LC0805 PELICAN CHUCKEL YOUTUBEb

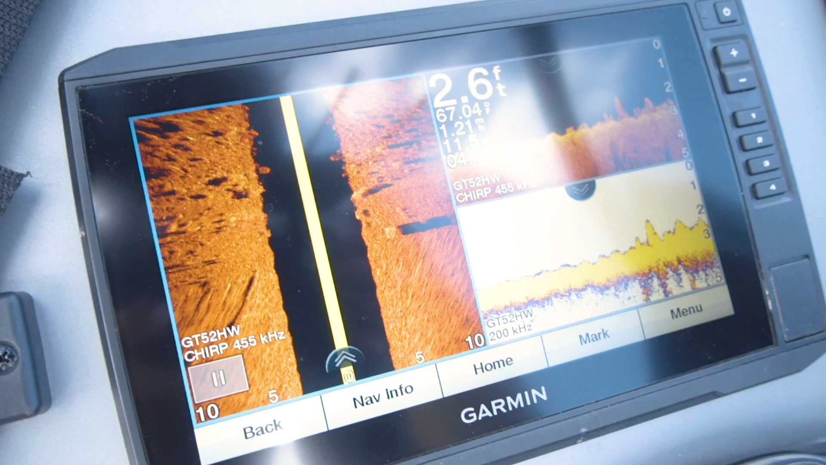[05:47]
On screen: depth 2.6 ft
view found the rocks easily and the smallmouth were there